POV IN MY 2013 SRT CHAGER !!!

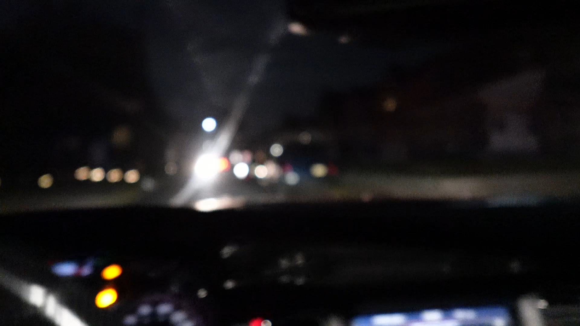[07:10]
I'm gonna go against my 5-window rule I told y'all about. Yo, this car with these lights blind.